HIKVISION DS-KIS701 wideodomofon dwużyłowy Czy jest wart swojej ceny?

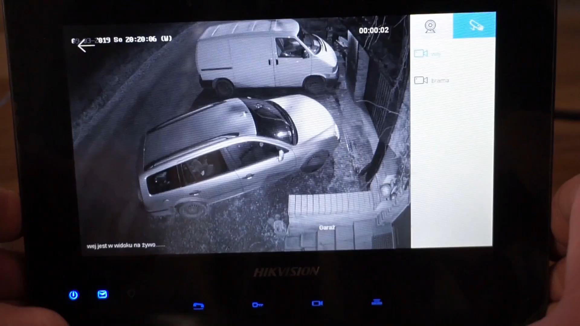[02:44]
Czy to są kamery z Hika, aczkolwiek raczej bym wskazywał, że z Hika, nie z innych producentów. Możemy sobie je podglądać na żywo. Fajna opcja. Przydaje się. Przełączmy sobie z powrotem.